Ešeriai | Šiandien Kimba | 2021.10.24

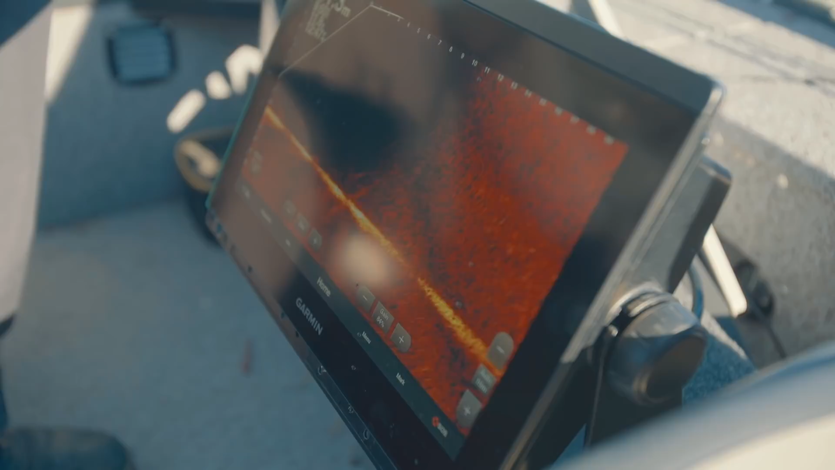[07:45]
o ten toliau va, varinėja jie čia.
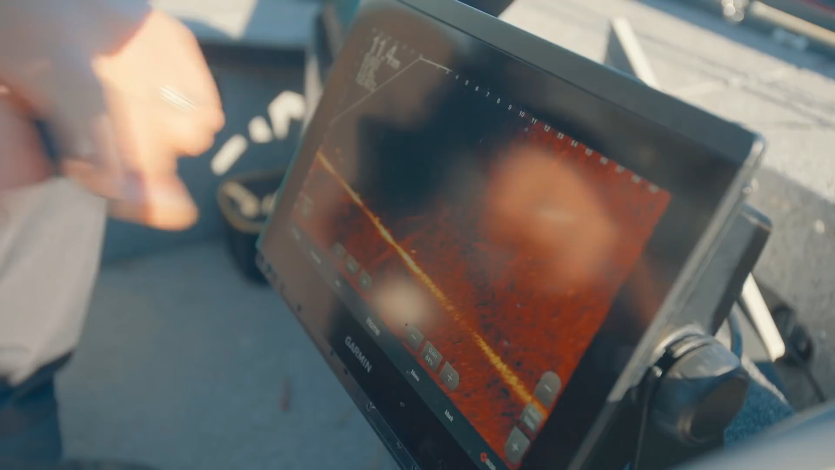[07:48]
Bet čia buvo toks debesis mailiaus. Ir matėm, kaip jie iš papočios atakuoja, tiesiog kaip iškanda, taip mailiaus vis dinksta.
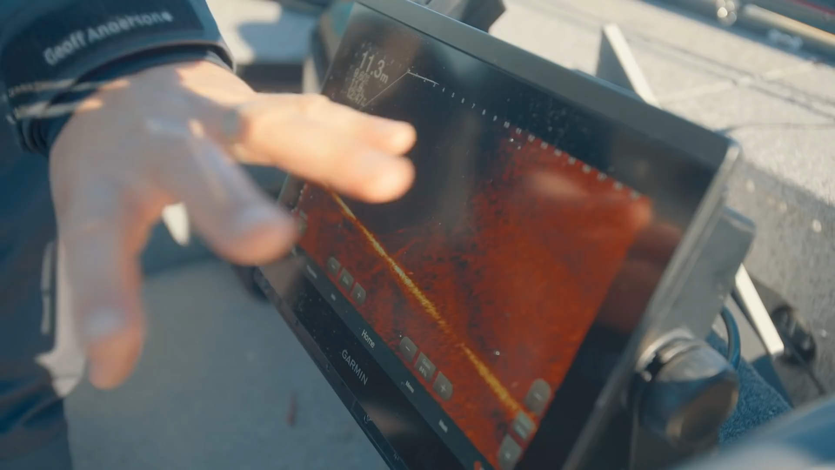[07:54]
Tada supratom, kad čia tikrai ešeriai.
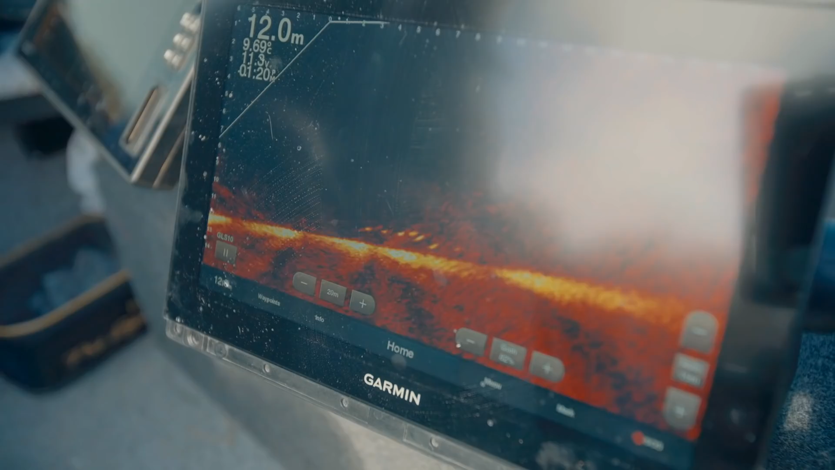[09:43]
On screen: depth 12.0 m
Kaip toks ir pulkelis susiformavęs yra ir 20 egzempliorių.
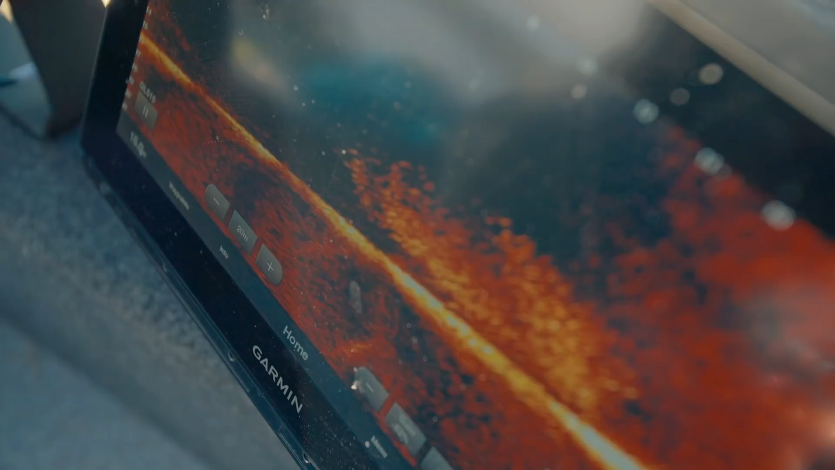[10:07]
ką rodo maždaug kokio dydžio simbolis. Toks dar pastebėjimas, kad kuo toliau
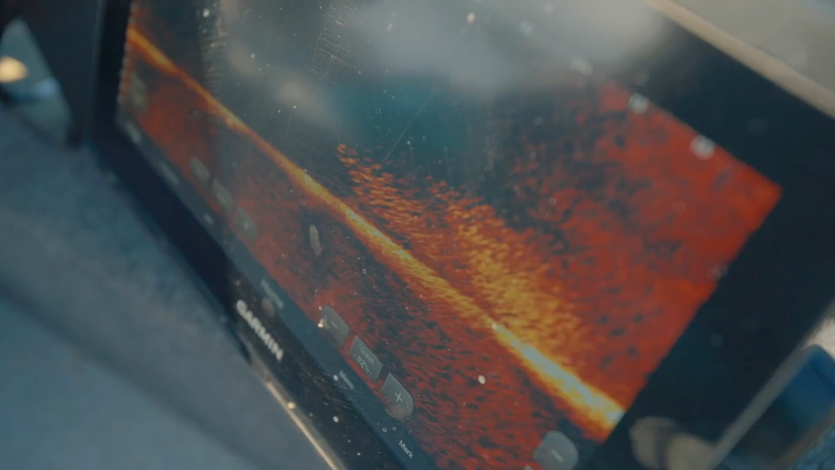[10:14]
distancijos nuo daviklio, tuo simbolis didėja. Nes pavyzdžiui, kai praplauki mažesnis, toli tolsa ir jis didėja.
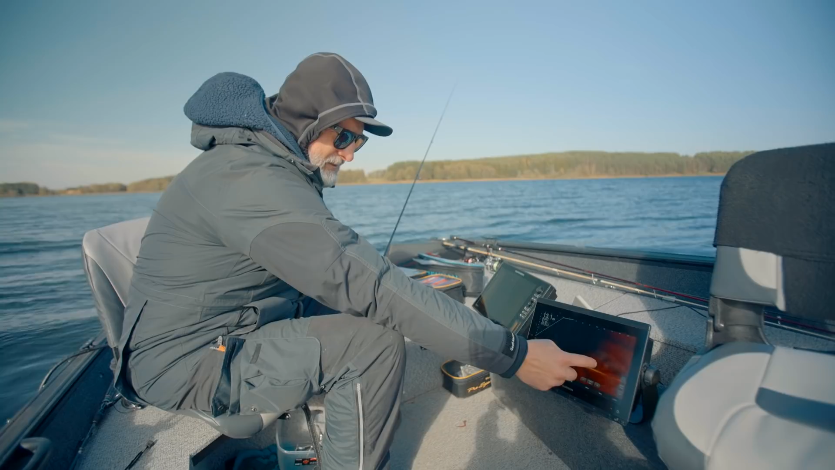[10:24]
Taip kad nepasipirkite, jeigu sukinėjate, kad pamatėte, o ten kažkur toli dideli simboliai. Tai ne, tiesiog užstambina matomai kažkaip taip pat aparatas tą simbolį. Natūralus dydis dažniausiai būna iki kokių 10 metrų, o po to nuo 10 metrų jį pradeda didinti patį simbolį. Nes aš tai pastebėjau pagal savo masalą, kai velkiavau.
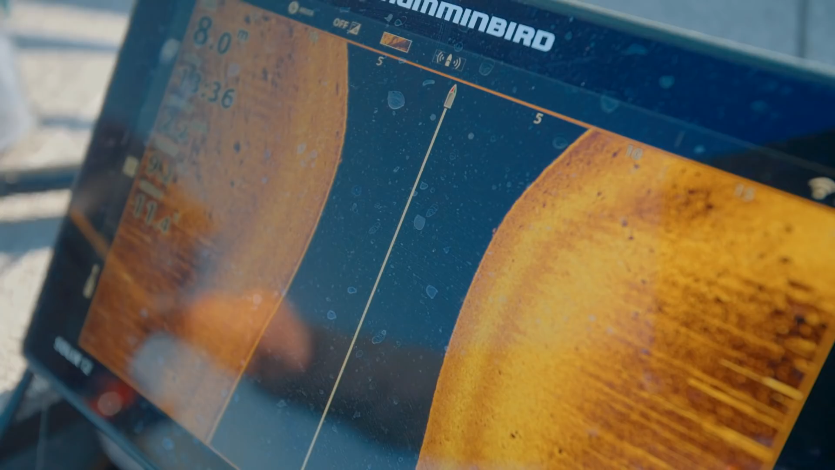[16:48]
Per seklu čia dabar žuveikai. Gal koks va matau valydys, žiūrėk, matai pakilęs algi?
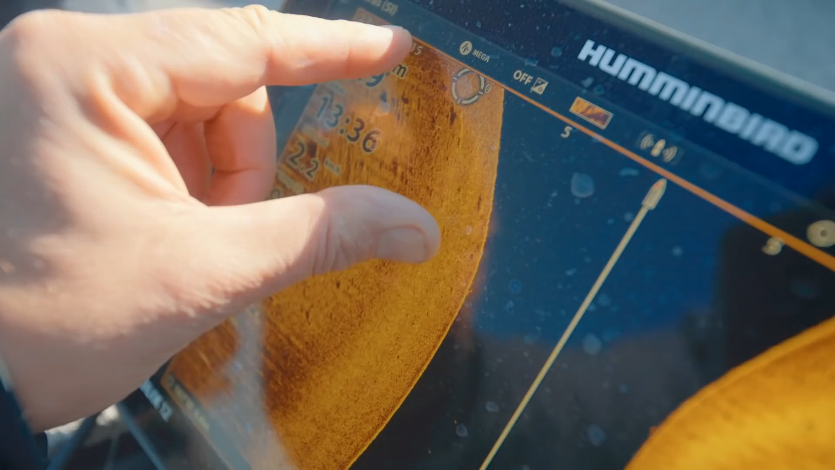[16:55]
Va matai, gal čia tikimybė, kad na posakio sukant kažkoks išsitempė šešėlis, bet nesu tikras netgi.
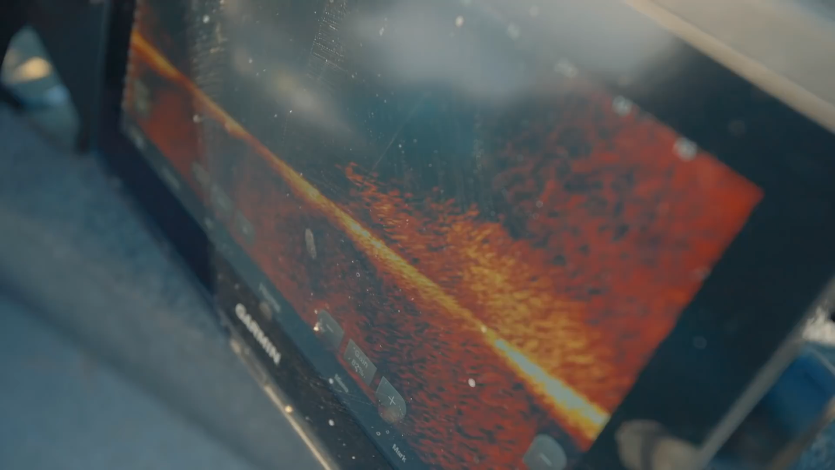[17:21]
Kas iš to, kas iš to, tu. Bet tai žinai ką, o šiandien dar beplaukiant nei vieno nemačiau pakilusio lydžio.
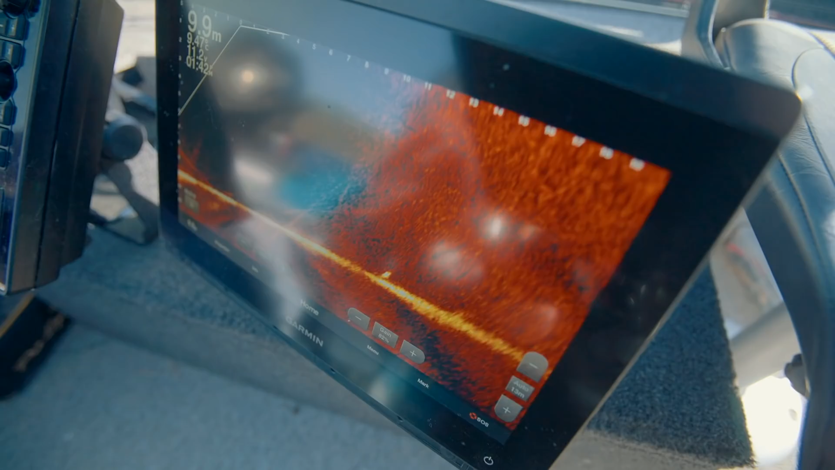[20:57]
Kas pirmas užmeta, tas pagauna aktyviausia ar didžiausia? O čia yra, žiūrėk, gražiai.
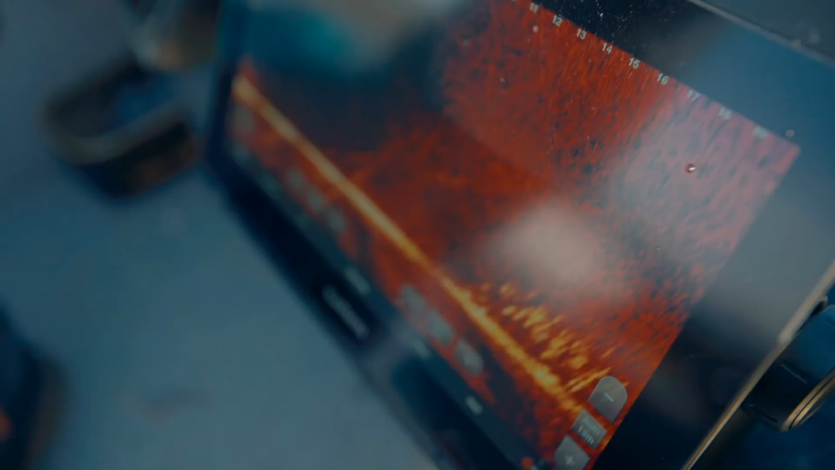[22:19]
Bet, nu, pažiūrim, kiek laiko jie ten išbus. O žiūrėk, kažkoks.
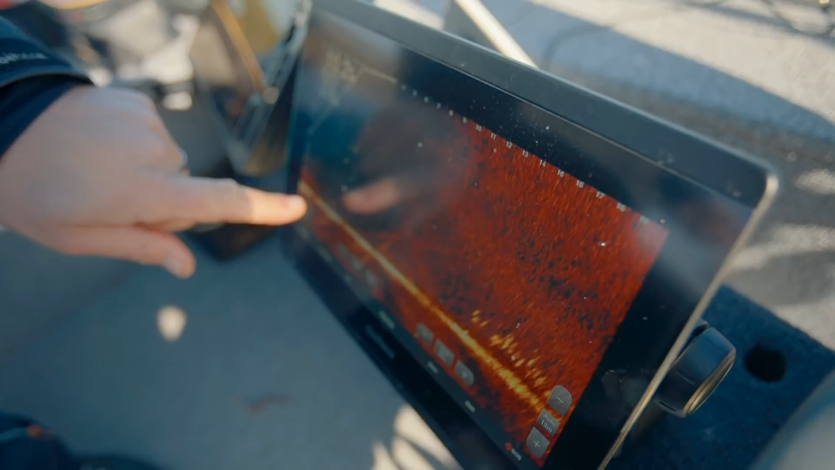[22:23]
Ai, paleidau ešerį. Nusileido ešeriukas. Bet žiūrėk, kai tai, kai visiškai ant dugno nerodo.
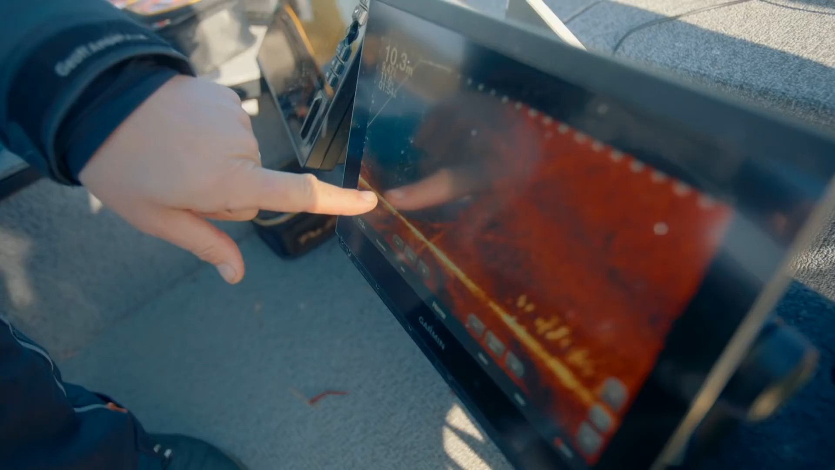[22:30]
Jeigu prisispaudusi, amen, su jokių echolotų nepamatysi žuvies. O čia pakibusi, pakibęs pulkelis.